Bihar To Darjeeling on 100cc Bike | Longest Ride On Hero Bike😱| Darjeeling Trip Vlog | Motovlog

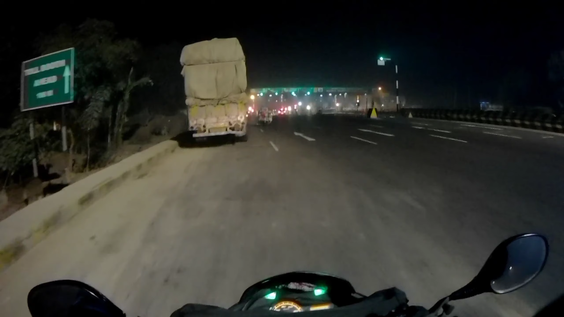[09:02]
पहुंचते हैं वहां पर हम लोग का स्टे है जरात को यहीं पर रुकना है नेक्स्ट मॉर्निंग में हम लोग निकलेंगे
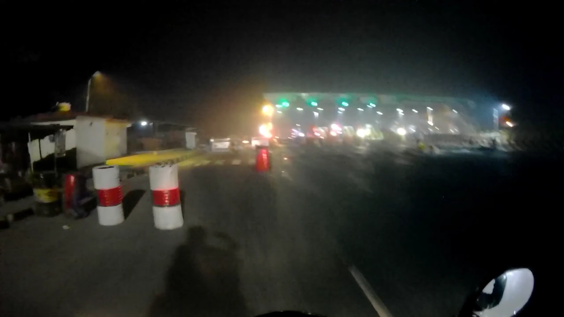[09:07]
तो यह आर्या टोल पलाजा तो यह बात देखिए क्या होता है